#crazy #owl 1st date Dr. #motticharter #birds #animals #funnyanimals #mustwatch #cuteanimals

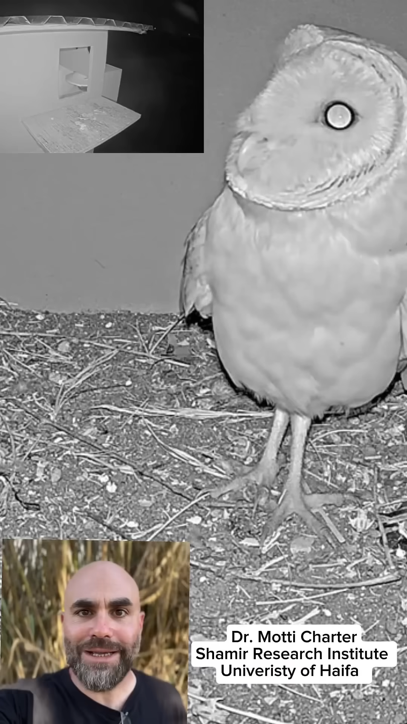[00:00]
israel barn owl ramon cam there's a new pair and we get to witness how barn owls court it's very interesting it's not what you would assume it's not like us humans and we have to buy
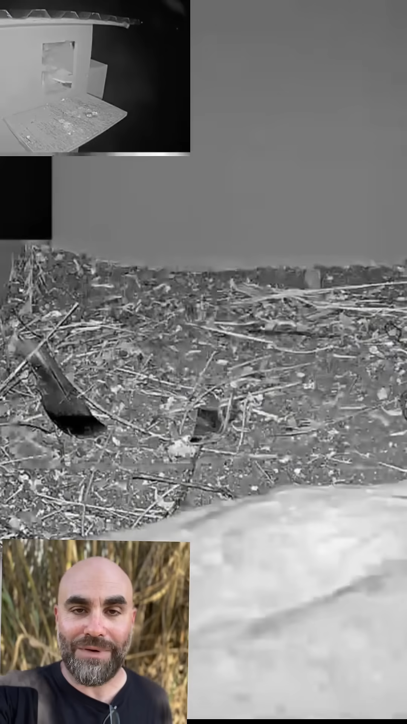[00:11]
flowers do people still buy flowers you know what i mean that me have coffee whatever typically it's more closely related to the bds abcd that whatever you call that thing that the barn owls they
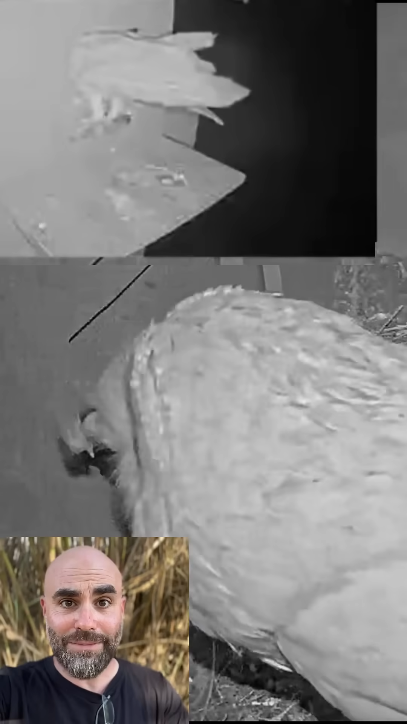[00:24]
meet up the male jumps on the female immediately tries